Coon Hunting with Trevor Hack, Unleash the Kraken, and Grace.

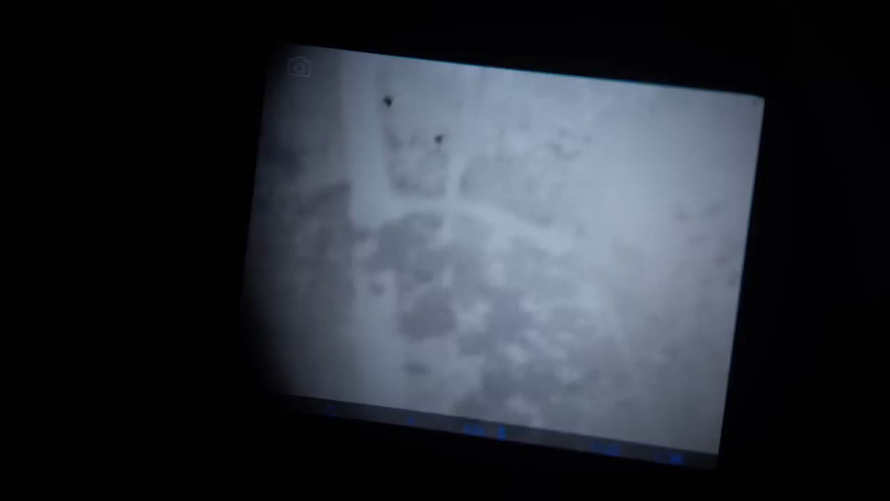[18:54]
You might have to be standing right where I am. No, I got him. Oh, you see it? Yeah. Yeah.
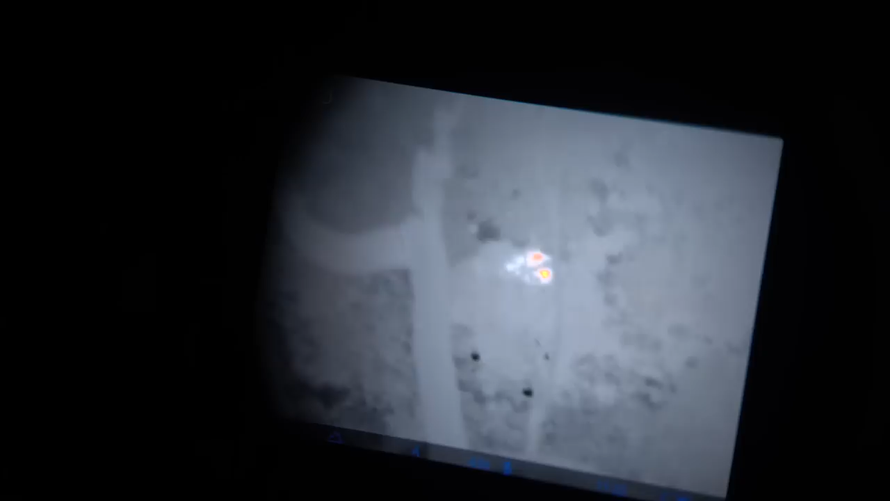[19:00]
It's glowing red hot up there. Yeah. This sucker won't look up for nothing.